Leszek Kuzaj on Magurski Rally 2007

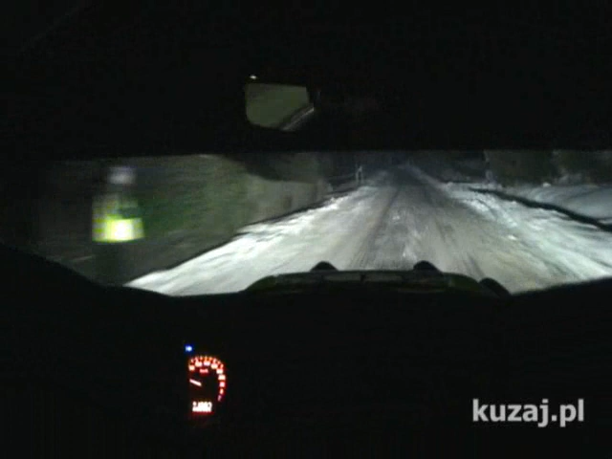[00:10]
50. 5 minus left, sharp over crest. 40. 4 plus right, sharp. Minus left and after crest, 4 minus right. 6 left. After crest, 40, 6 minus left. 40, after crest, 4 minus right. And 4 minus left, medium cut maybe. And 6 right over crest, 50.